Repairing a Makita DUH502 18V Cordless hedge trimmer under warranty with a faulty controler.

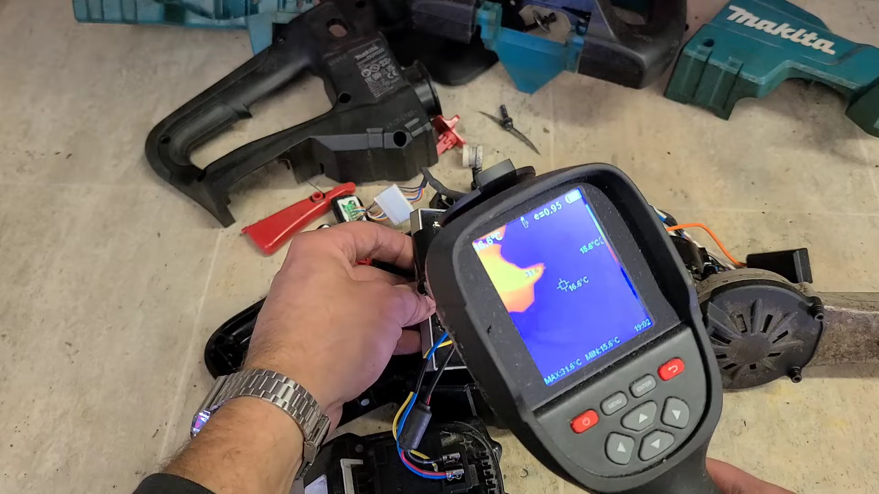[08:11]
On screen: max 31.6°C
See the heat where my finger is actually touching the button. Little hot spot there already, look. Not much, but it's something.